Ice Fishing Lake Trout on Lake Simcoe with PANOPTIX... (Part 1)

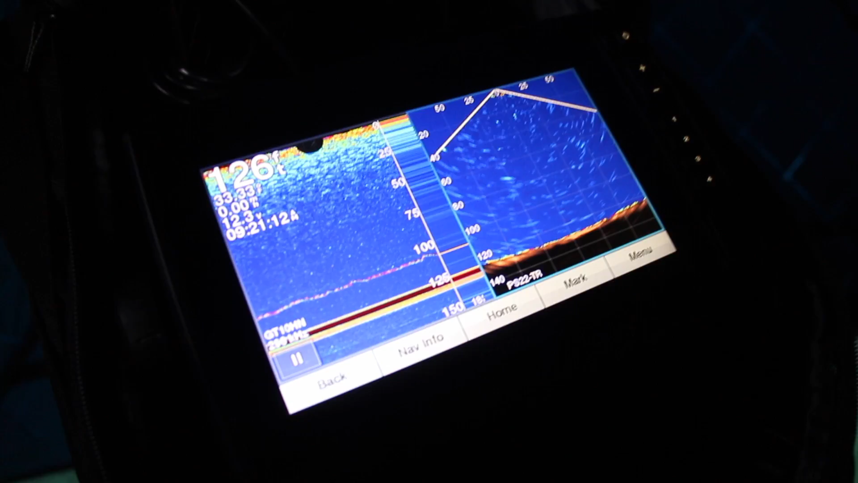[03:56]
So we got sonar on the left, which allows you to read like where your bait's at, and then Panoptix on the right.
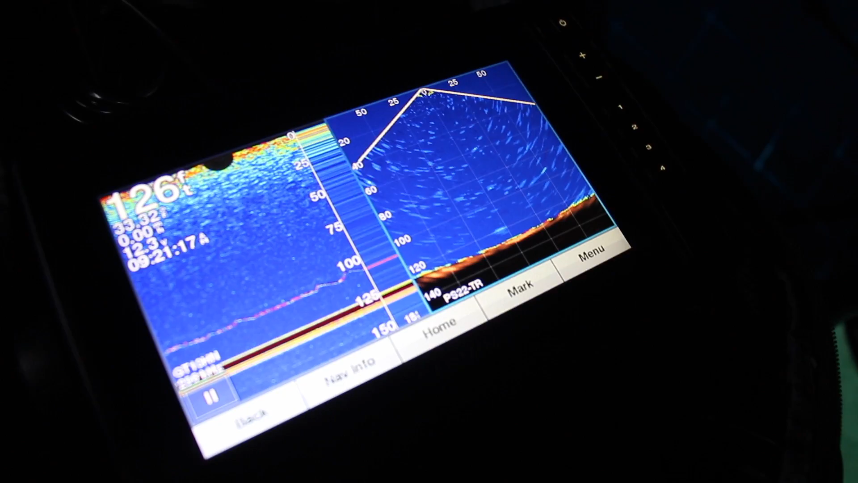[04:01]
Panoptix will allow you to see that fish come from a wider distance, which the sonar doesn't really allow you to do. But the sonar allows you to kind of read what your bait is doing. And if a fish comes to, it'll allow you to mark that.
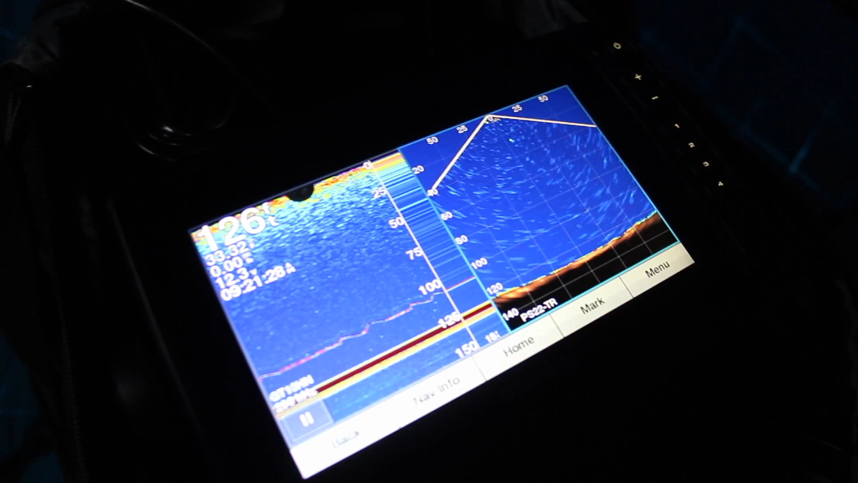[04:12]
But kind of best of both worlds with the split screen of Panoptix viewing the far distant angle and then sonar reading the bait itself. So that's what we're working with right now. We're in 126 feet.